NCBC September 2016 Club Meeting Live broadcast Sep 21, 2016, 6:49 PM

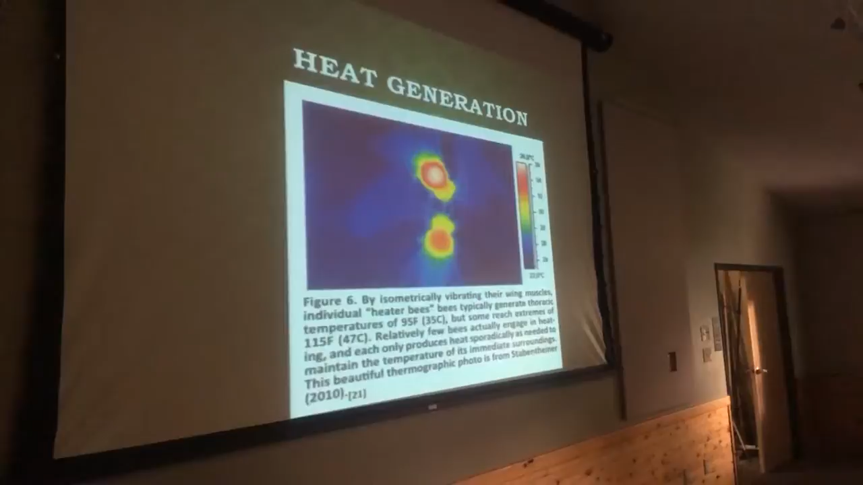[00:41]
And you can see how much warmer their thorax is compared to the rest of their body.